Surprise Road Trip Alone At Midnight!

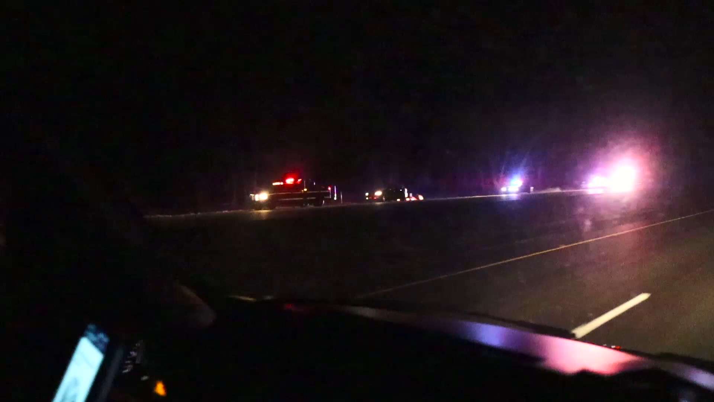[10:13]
Oh, there's an overturned car. They're using the, they're sawing it open. Look, there's so many police. Oh. Those are police. That's so sad.